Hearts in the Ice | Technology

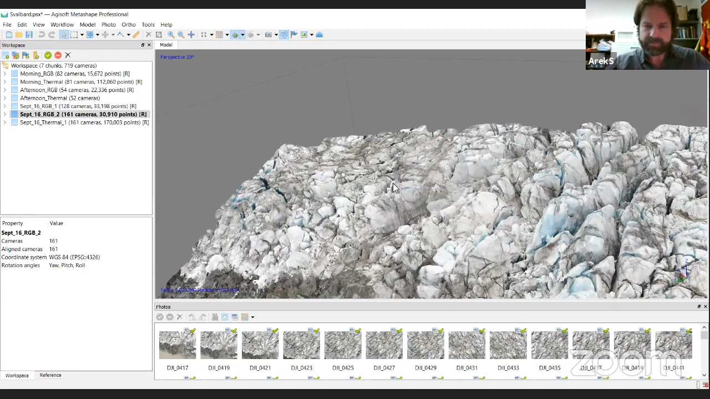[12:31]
its proper configuration so what we're looking at here is actually the surface of a glacier there we go in 3d all right so how i took these pictures or how i made this this 3d
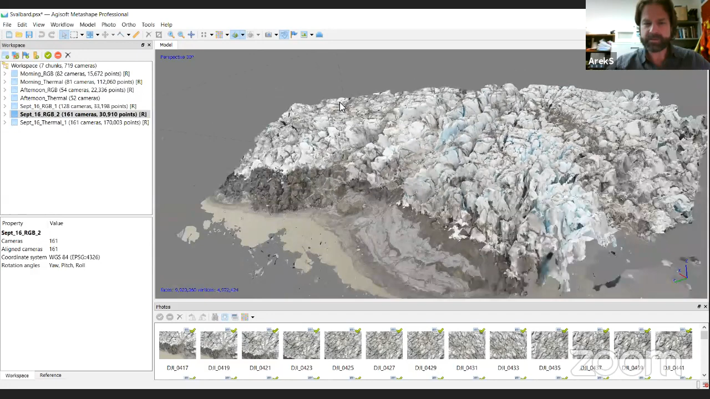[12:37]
model is i flew the drone in a programmed pattern how many guys like computer programming or playing video games right on so you guys are all sold on this stuff anyway um so this is basically what drones are like it's just programming a little robot to collect data for you and then you can do some really useful things with it uh even related to climate change so you see these little sticks up here now the blue squares right there these are all pictures that the drone
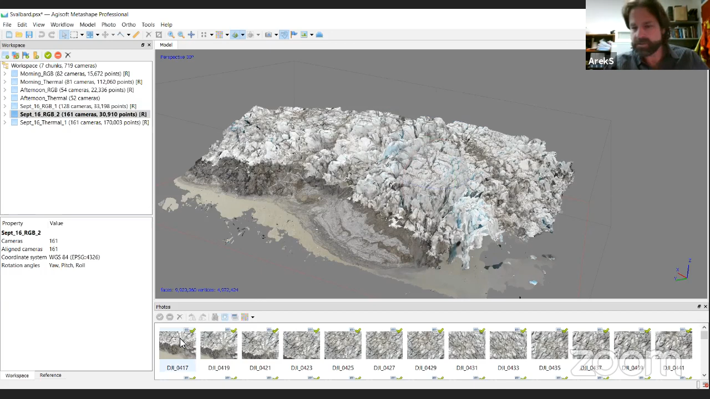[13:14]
took while it was flying back and forth in a pre-programmed pattern and the pictures themselves are no different than the pictures you guys take with your cell phones or with your cameras they just look like this except they're taken from above
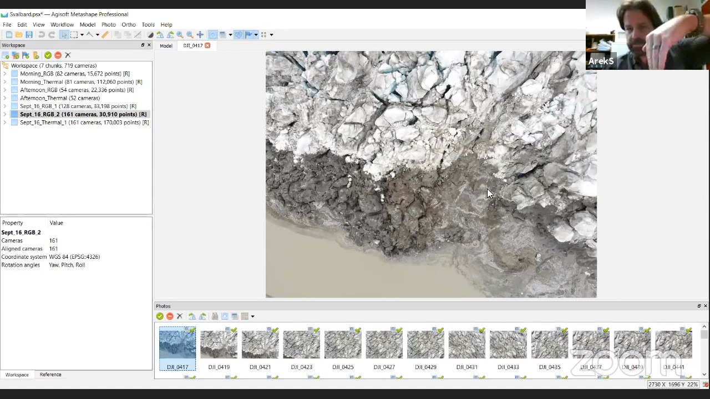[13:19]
looking directly down the cool thing is if you take these photos in a certain way that they overlap by 80 percent so we're not just taking photos side by
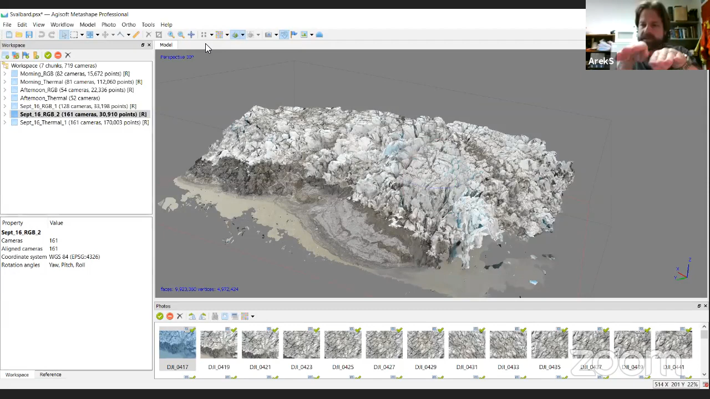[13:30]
side but there's the same information in adjacent photos the software does this magical thing of stitching them together and creating this 3d model of
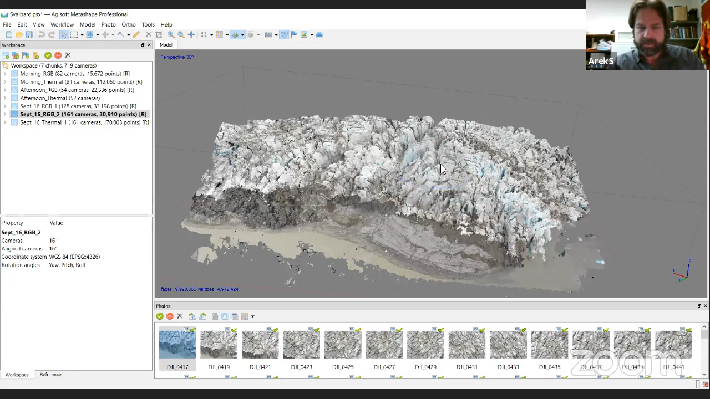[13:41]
the front of a glacier so here's kind of like what the glacier would look like looking straight on
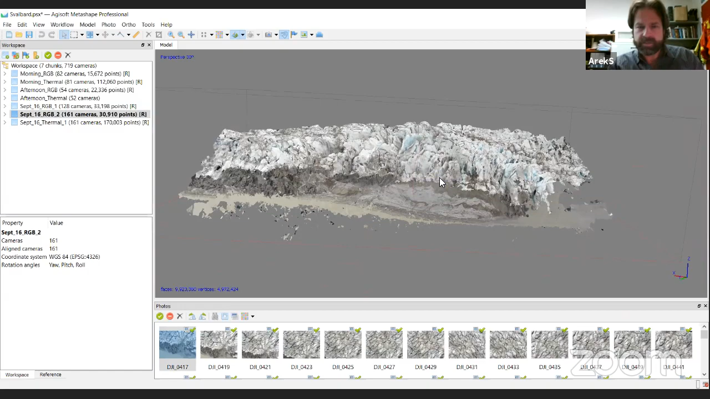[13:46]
and we can rotate it looking from the top and we can zoom in there there's lots of
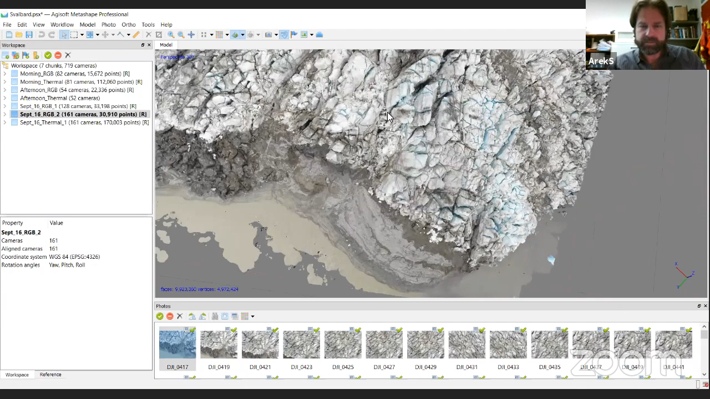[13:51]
detail in there it's a very uh dynamic glacial surface so you could probably imagine that it's quite important for us to be able to capture this data um
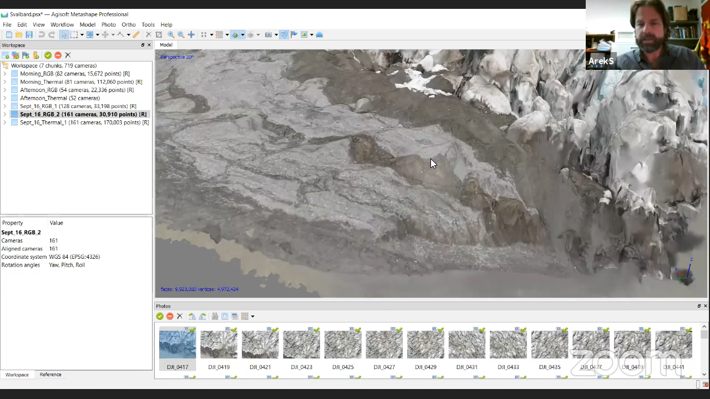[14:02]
in order to monitor how it's changing over time so we can make measurements on this we can actually measure distance we can measure volume um and we can come back to this glacier and measure it again at a different point in time to try and get a sense of how it's changing which is really some of the critical information
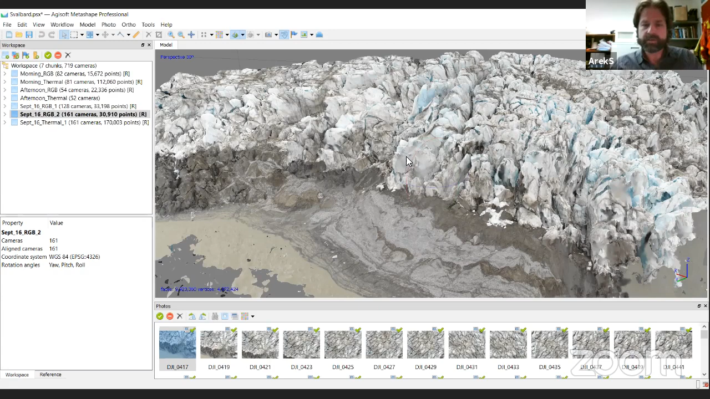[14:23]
around climate change and climate change research now keep it so take a look at this image and keep in mind what you're seeing um what we've got here on the bottom where my mouse is right here this is all water this is all glacial water melting from the glacier this is all the sediment and rock that's underneath the glacier and up here of course we have the ice okay
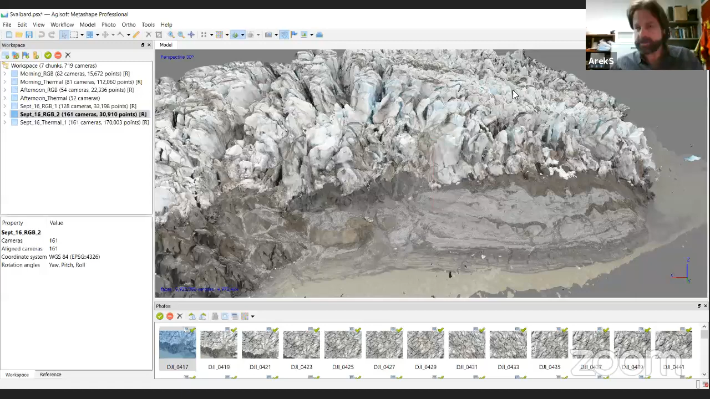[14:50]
keep that in mind i'm going to switch the view here to something that's going to look quite different okay take a second or two three two one there it is all right so now what we're looking at it looks pretty cool hey i like the colors um so now we're looking at the exact same thing we're looking at the glacier from the exact same point of view as the previous one and so down here this purple over here is the water all of this yellowish orangey stuff is
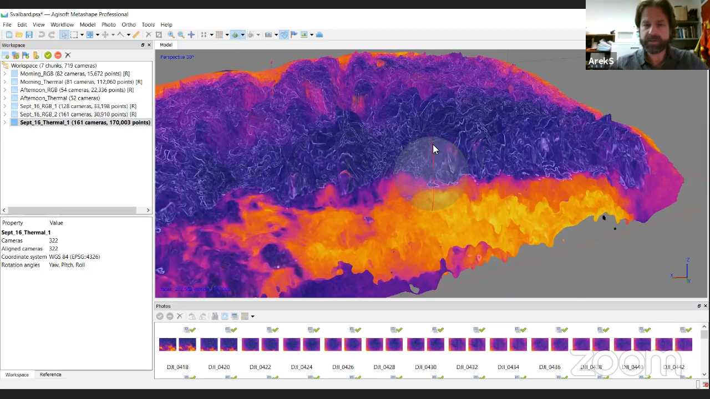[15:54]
when it's pure darkness outside like it is for hilda and sinnova right now they can't take any color photos because they would just all be black so the only photos they can really collect are the color thermal ones that i'm showing here and this is also a very cool 3d model of a glacier have you guys ever seen anything like this